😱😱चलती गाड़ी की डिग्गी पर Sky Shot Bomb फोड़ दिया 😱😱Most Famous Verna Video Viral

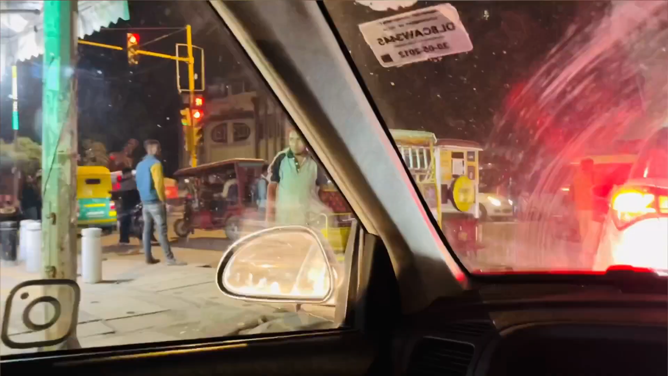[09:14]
एक से एक चीज में दिखती है अनोखी, ये देखो भाई वाह।
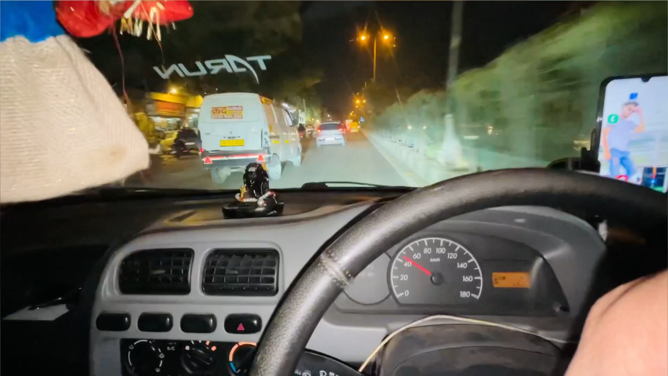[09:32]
तो अभी चलते रहिए और आपको दिखाते हैं, आधा घंटा नहीं एक घंटा लगेगा प्रॉपर नेट, और अभी तो आगे जाके ना जाम दिखेगा, अभी तो मैं दिखाऊंगा।
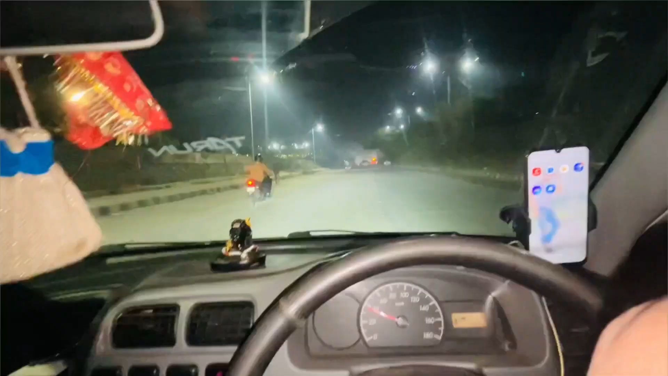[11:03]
अभी फिलहाल घर के लिए निकल चुके हैं, ये आ चुका है भाई तुम्हारा सीमापुरी वाला रास्ता।
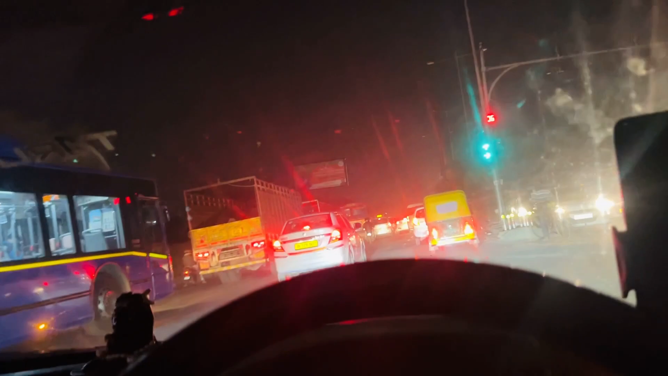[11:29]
और भाई ये देख लो शिट यहाँ पे लग रहा है जाम।